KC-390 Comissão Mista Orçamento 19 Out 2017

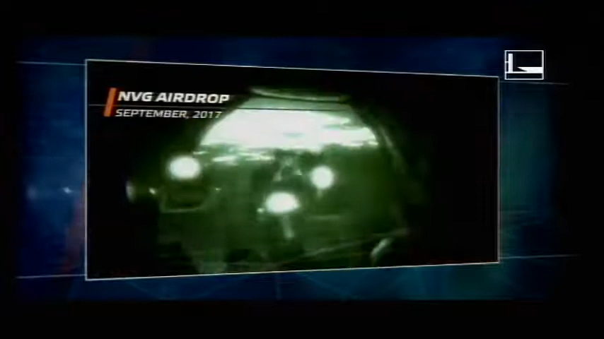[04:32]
essa é a imagem que a pessoa vê, utilizando esses óculos.